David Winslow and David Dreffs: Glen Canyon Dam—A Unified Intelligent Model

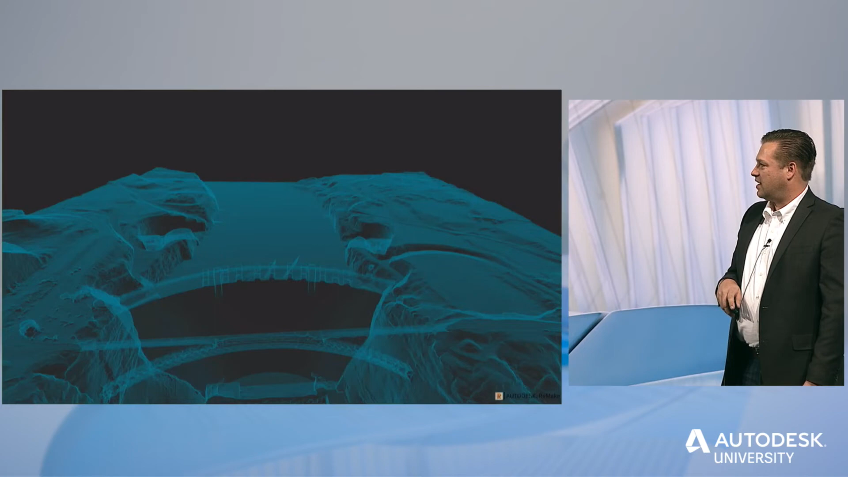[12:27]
And came up with an amazing photogrammetry model.
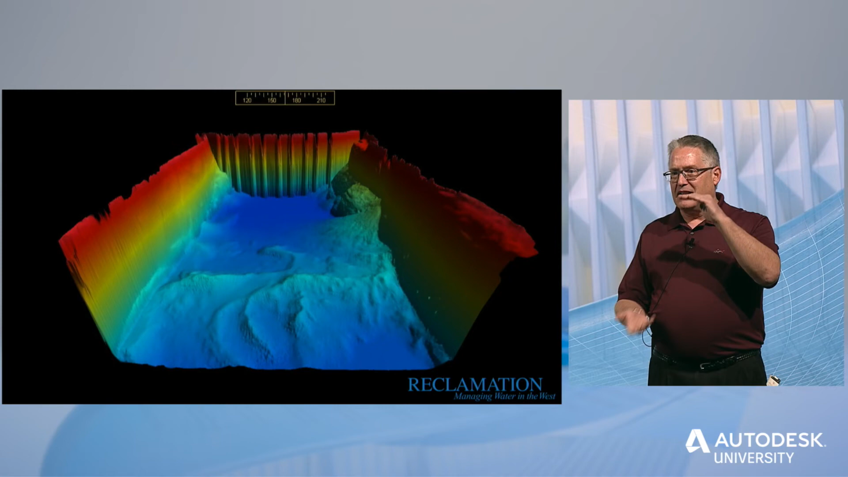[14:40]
And what we found out was is that there's very little sediment at this point in time.